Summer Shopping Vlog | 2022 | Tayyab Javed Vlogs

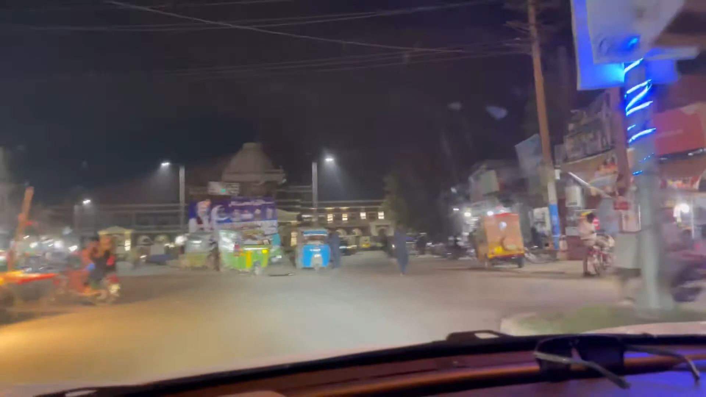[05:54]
ये सामने आप देख सकते हैं ये रेलवे स्टेशन है, रात है इस वजह से इतना कोई सही नज़र नहीं आ रहा, किस दिन आपको दिन में दिखाएंगे।